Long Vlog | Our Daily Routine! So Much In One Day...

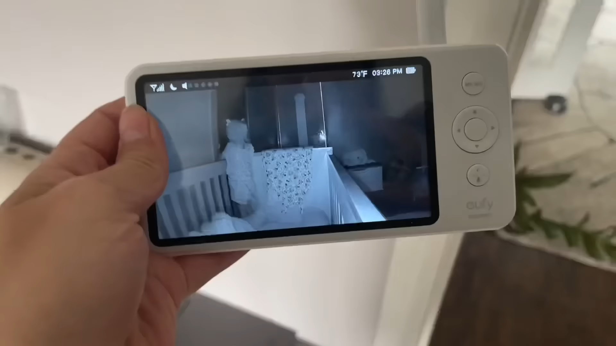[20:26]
So Mila's now awake. We've just got back from the soft play.